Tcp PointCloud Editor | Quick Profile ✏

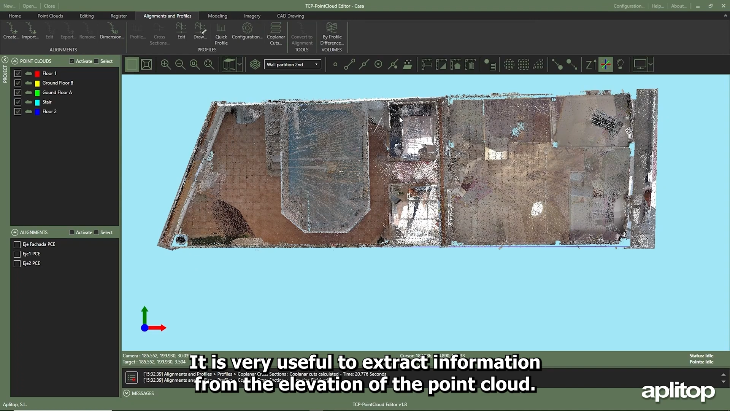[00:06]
it is very useful to extract information from the elevation of the point cloud for this the quick profile tool allows for a vertical cut of it following
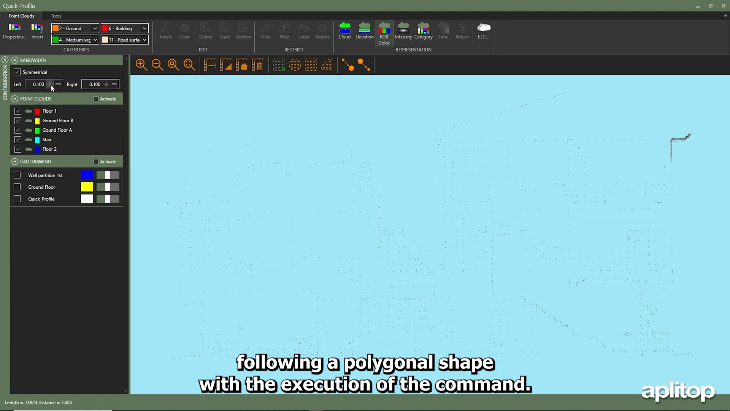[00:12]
a polygonal shape with the execution of the command the point profile editor is open showing only the points within
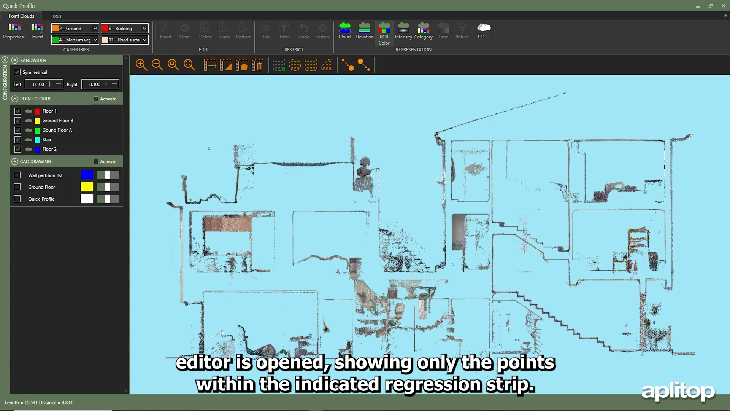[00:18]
the indicated regression strip this can be modified in real time initially a view in elevation of
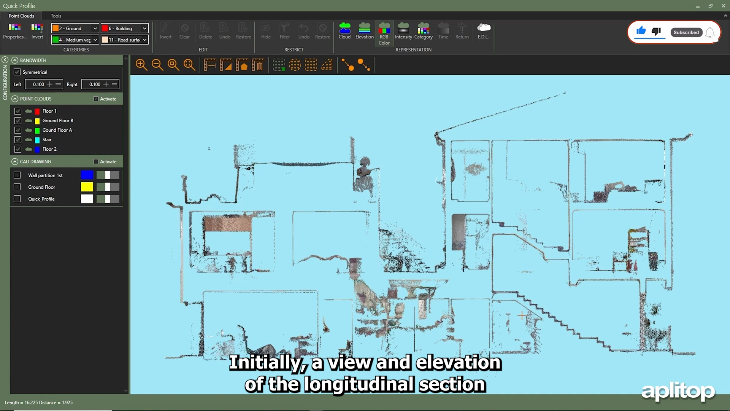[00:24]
the longitudinal section of the building with the different floors is shown section of the vertical staircase of the facade
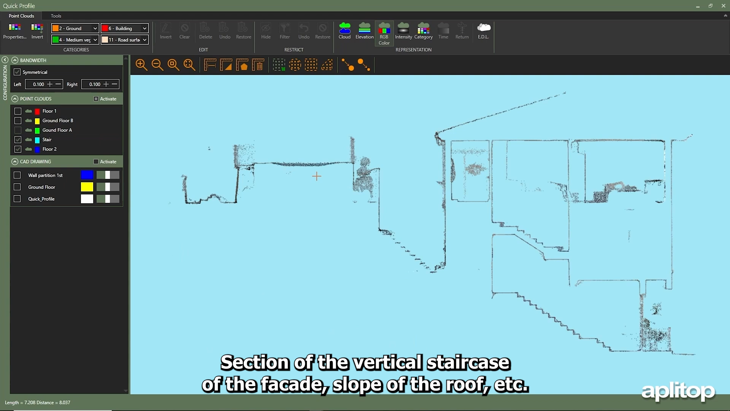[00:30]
slope of the roof etc as points are what is displayed it is possible to activate or deactivate the points
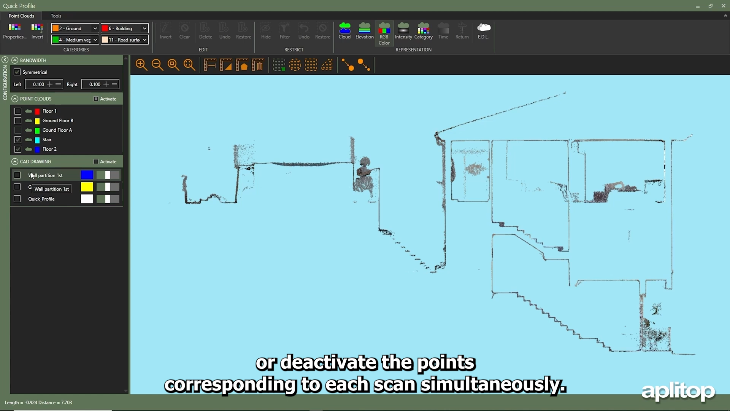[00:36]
corresponding to each scan simultaneously the elevation view of the drawn element can be shown activating
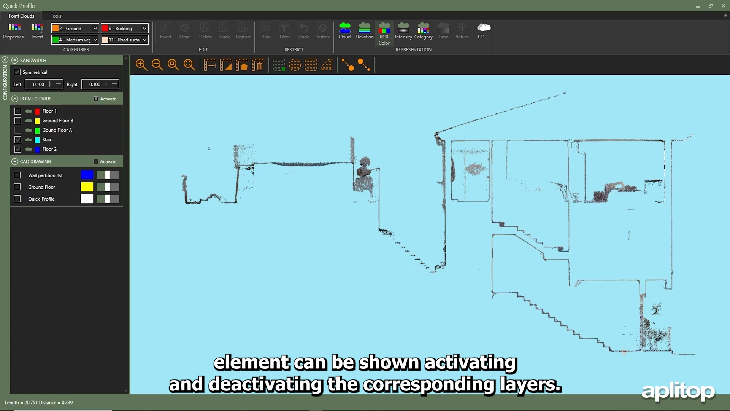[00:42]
and deactivating the corresponding layers just as in the point cloud editor viewer points can be displayed
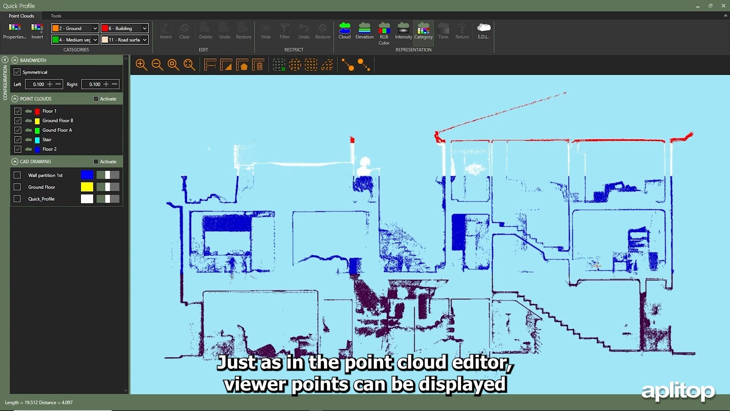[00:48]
by elevation by category etc as well as activate or deactivate the desired categories
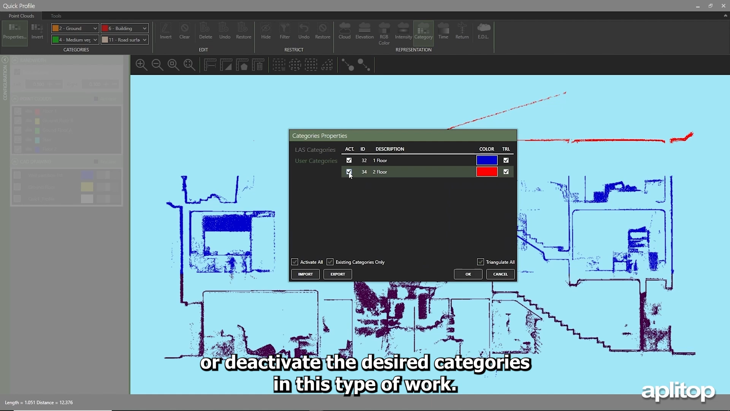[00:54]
in this type of work it is very useful to classify the points from the different floors by category in order to easily
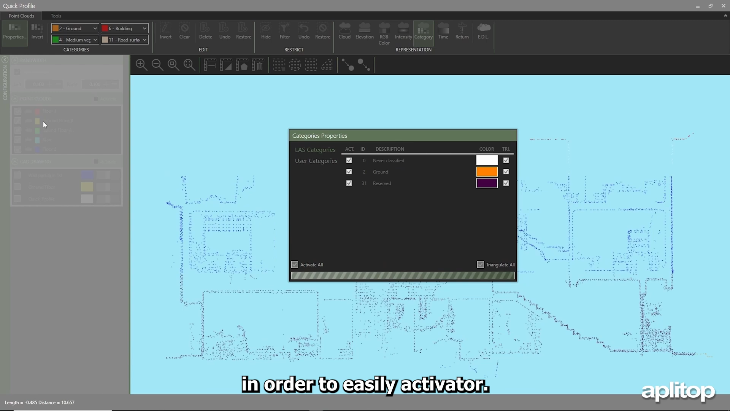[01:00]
activate or deactivate them once the desired way of representing the points in the tools tab is configured one
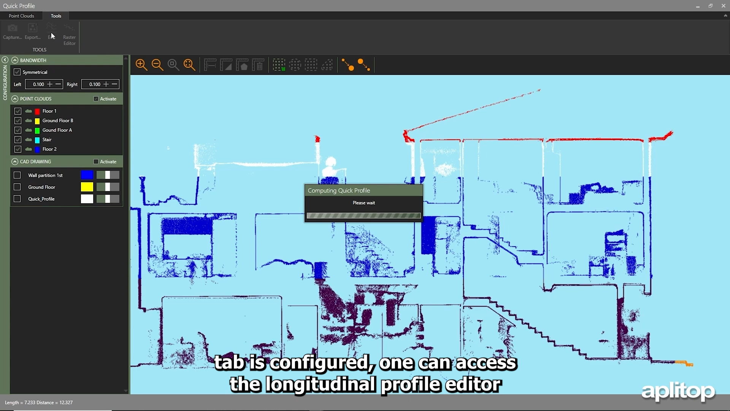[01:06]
can access the longitudinal profile editor and make use of the different utilities it allows such as the tool for drawing
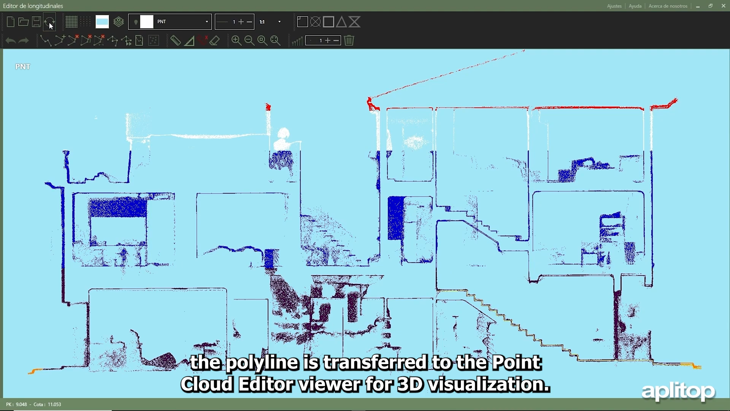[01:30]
for 3d visualization since the profile editor has not been closed the cutting plane of the quick profile
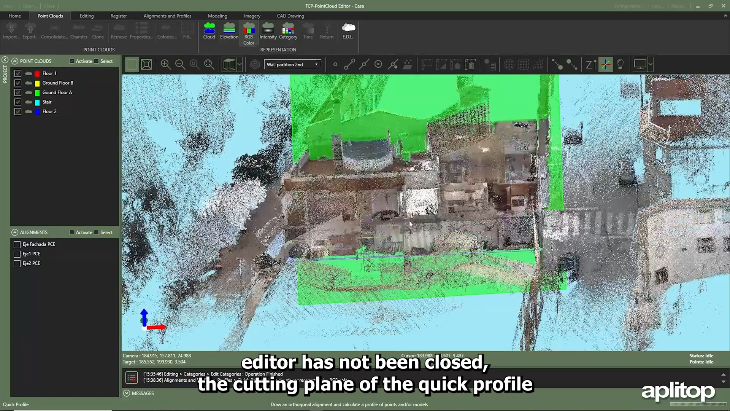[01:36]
and the point cloud with all categories are displayed simultaneously when displaying an elevation view and
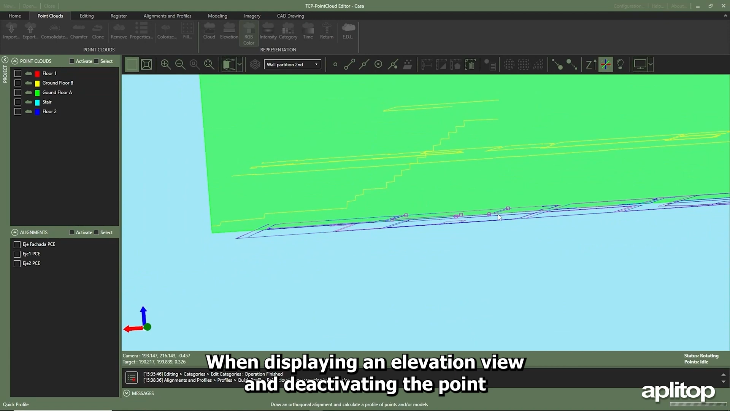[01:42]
deactivating the point cloud the 3d line on the cutting plane is